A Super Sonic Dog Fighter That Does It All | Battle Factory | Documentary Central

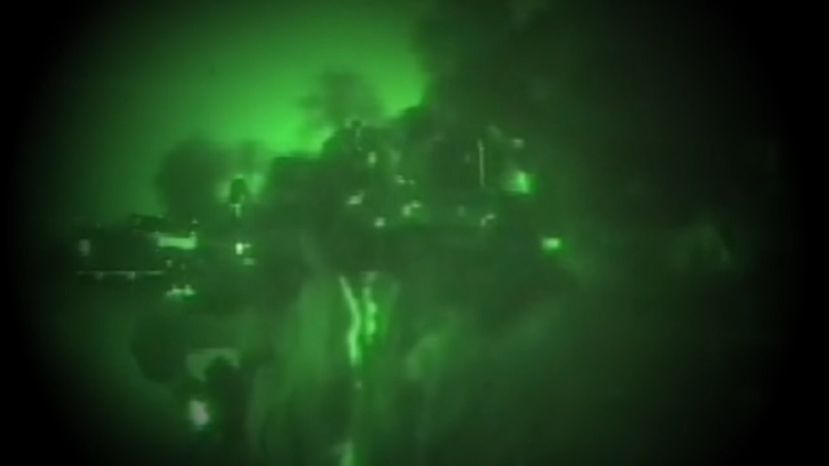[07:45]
Urban warfare is a harsh reality of today's military theatre.
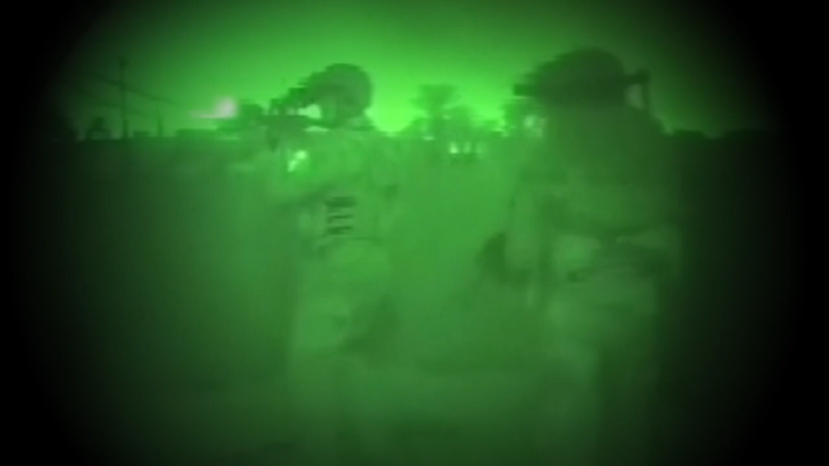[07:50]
Adrenaline-fueled operations that take the soldier directly into the enemy's house,
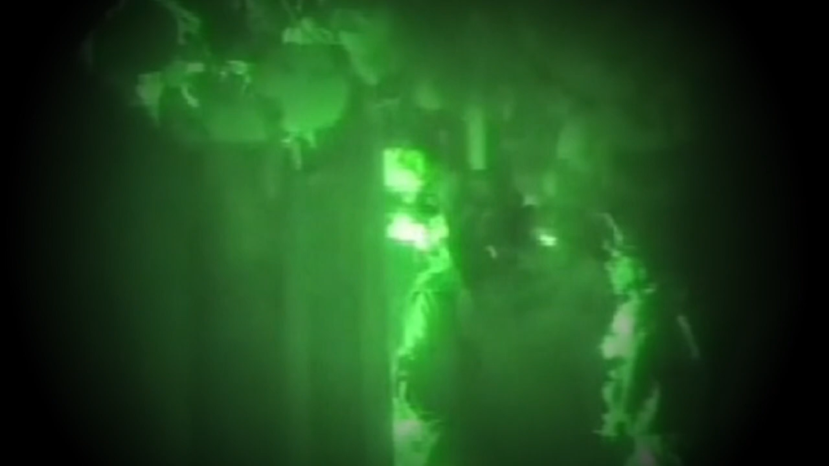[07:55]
facing attack from behind doors and around corners.
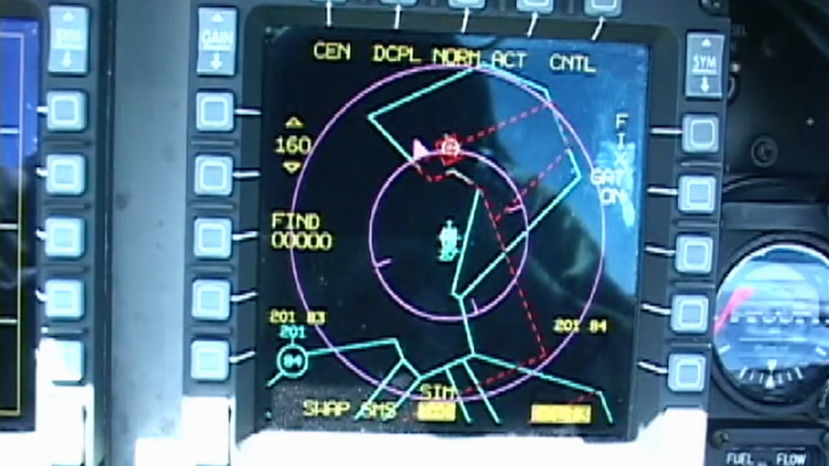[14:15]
and the piloting and navigation systems that were a true innovation when the F-16 first took to the air.
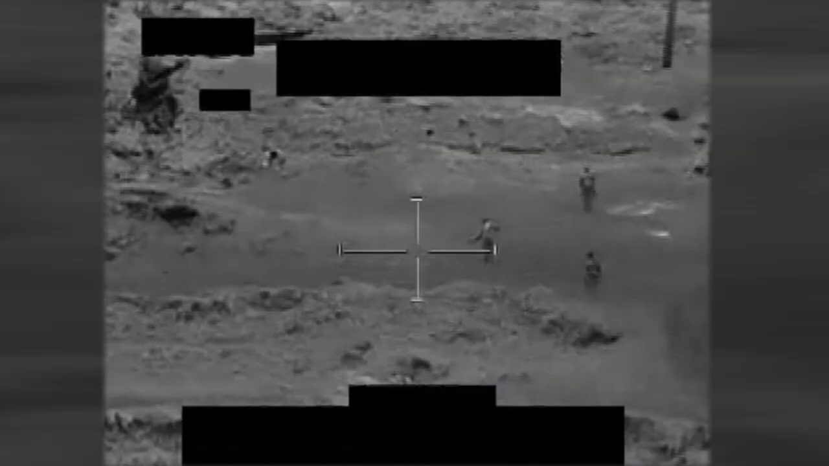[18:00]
and Coalition Special Forces being ambushed by almost 100 Afghan insurgents.
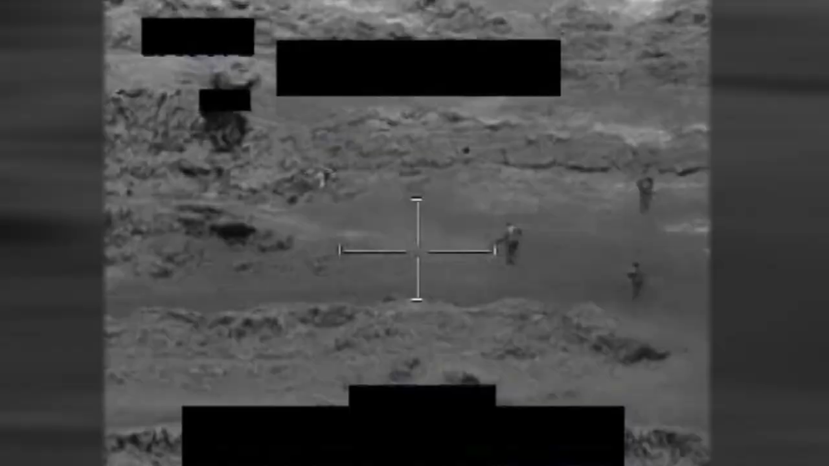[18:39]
A small Special Forces team had been attacked by an insurgent cell and were fighting for their lives.
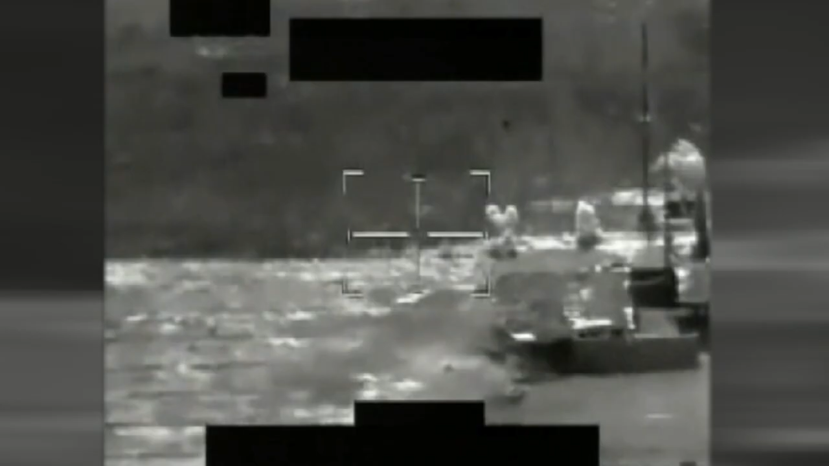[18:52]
create distance between the insurgents and Special Forces squad. Then he pulled his aircraft up, came back around,
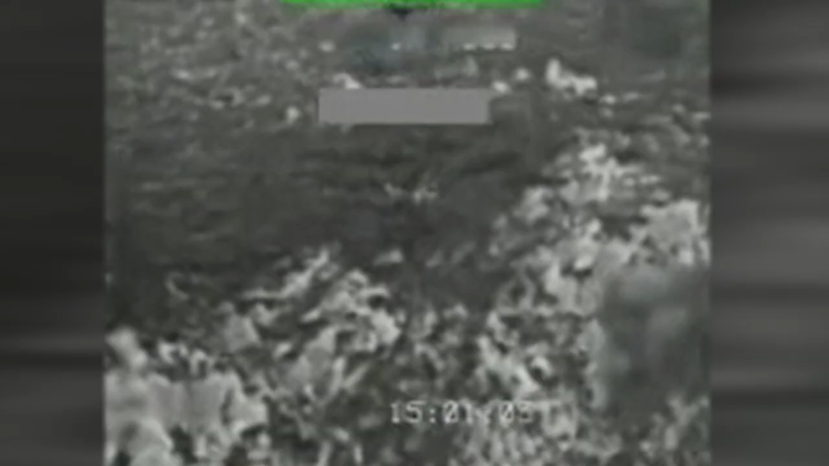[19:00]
and dropped a satellite-guided bomb on the attackers, neutralizing the ambush.